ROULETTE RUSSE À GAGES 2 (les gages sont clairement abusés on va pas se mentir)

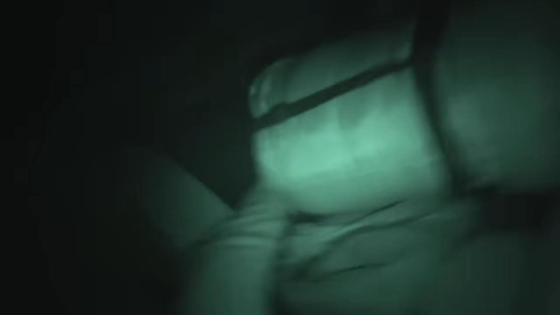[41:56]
Là j'ai... Sacha ! Sacha ! Il y a un canard là pas loin.
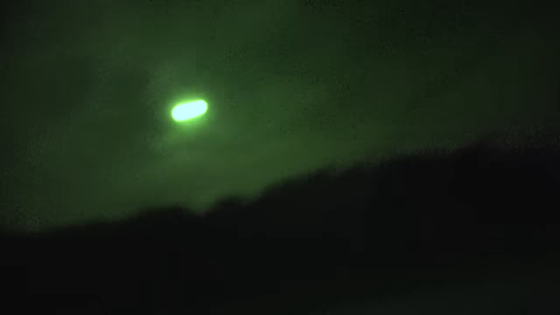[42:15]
Non non, ça tape le bois là ! Aïe aïe aïe aïe. Les gars, c'est très près, là.
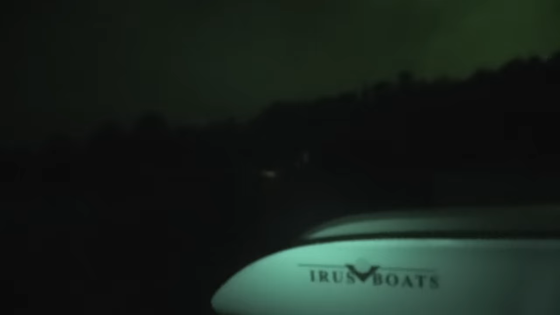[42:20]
Là, hé, la vie de ma mère. Attendez, je finisse mon gage.